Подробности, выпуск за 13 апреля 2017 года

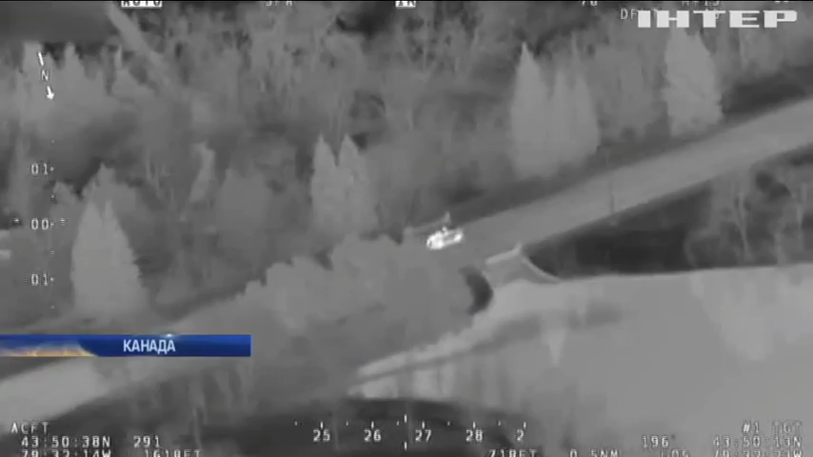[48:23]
Тут же сообщила в полиции о незаконном проникновении.
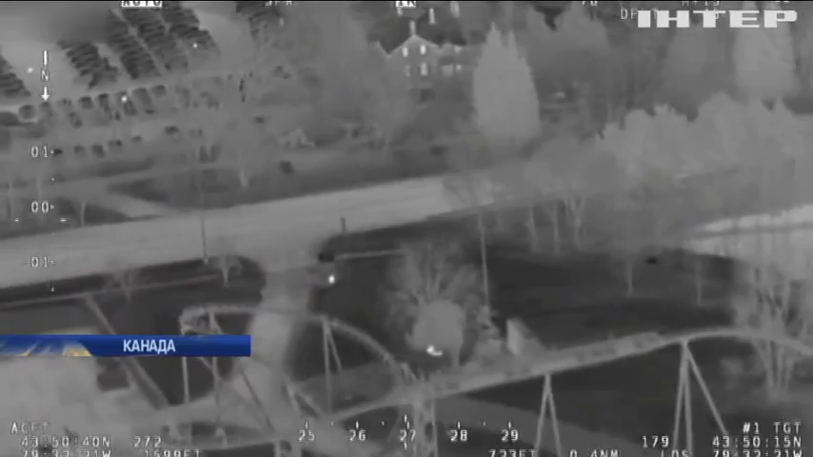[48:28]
В итоге парней 15-16 лет нашли за ближайшими кустами, когда они доедали украденные сладости.